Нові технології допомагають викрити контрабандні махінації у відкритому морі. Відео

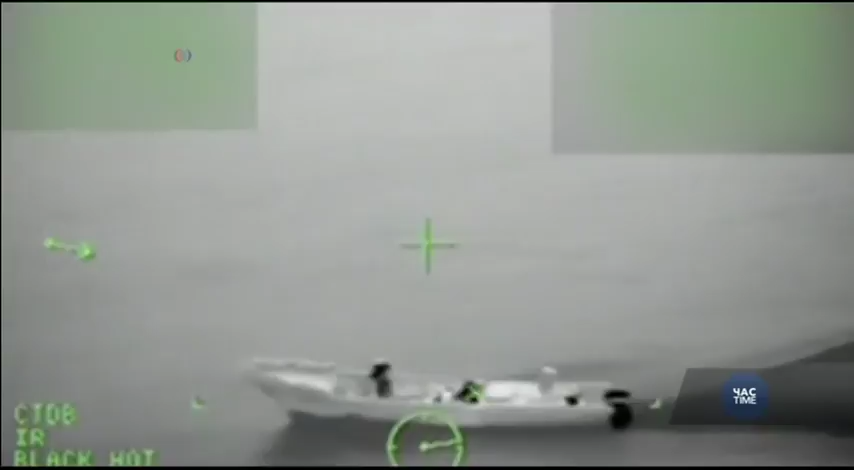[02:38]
Кілька тижнів тому берегова охорона США перехопила 660 кілограмів кокаїну поблизу узбережжя Флориди.